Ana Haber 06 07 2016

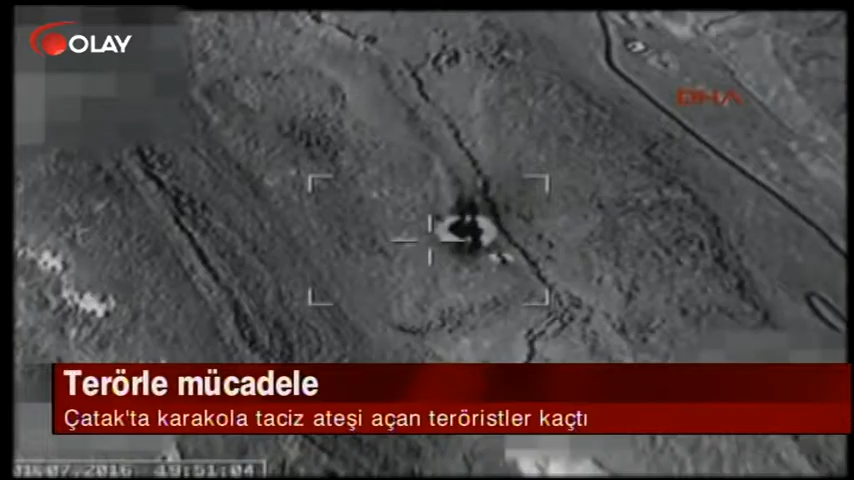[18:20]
Bayram öncesi bir az subayın şehit düştüğü Şırnak'ın Beytüşşevap kırsalına da hava harekatı düzenlendi.
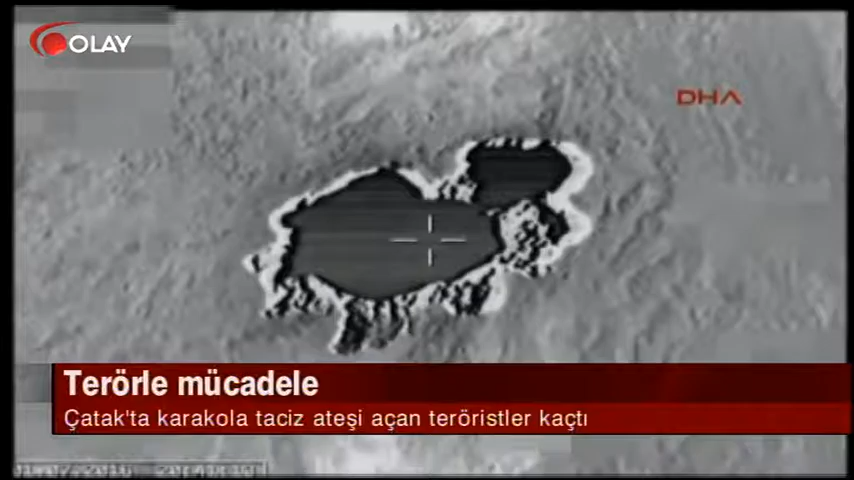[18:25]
Sığınak ve barınakların imha edildiği operasyonda 3 terörist silahlarıyla birlikte ölü ele geçirildi.